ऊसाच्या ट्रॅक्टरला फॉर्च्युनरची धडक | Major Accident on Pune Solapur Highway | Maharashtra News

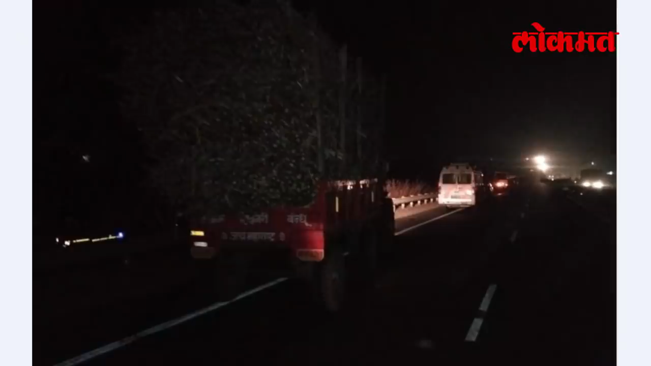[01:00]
ऊस वाहतूक करणाऱ्या वाहनाच्या मागे कोणतंही चिन्ह नसल्यामुळे अपघात घडल्याचं स्थानिकांनी म्हटलं आहे.